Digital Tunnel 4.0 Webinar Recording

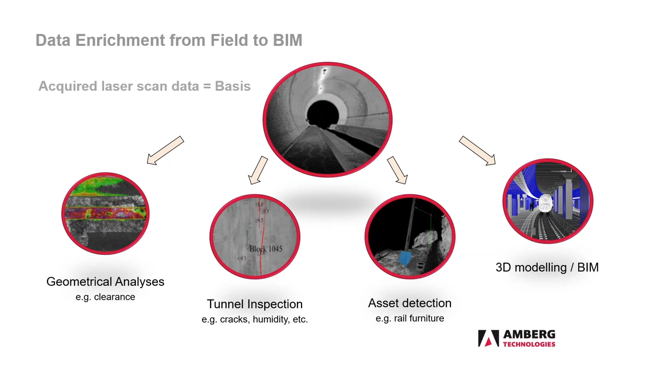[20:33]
let's start from the beginning of the story uh so we used mobile mapping to collect our scan data and the pictures and then we used it as veronica described to create a bim model or 3d model um and once we have this 3d model the next thing is to go back to the reality because
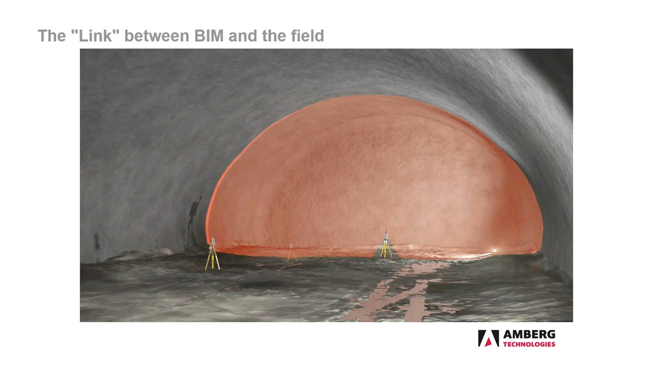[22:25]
as soon as five or ten minutes after spraying so if there are some reworks needed or the layer thickness is not good enough then it's much easier to fix it then let's say a few hours later
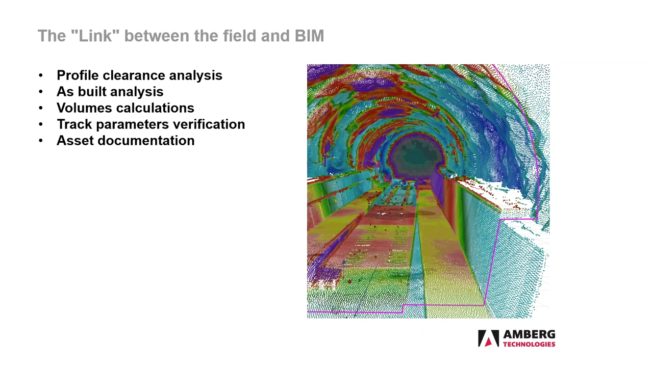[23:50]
all the data with the 3d model we can do the volume calculations which is especially important because many companies are paid based on the volumes and we can also check some other things like for example track parameters uh so to wrap it up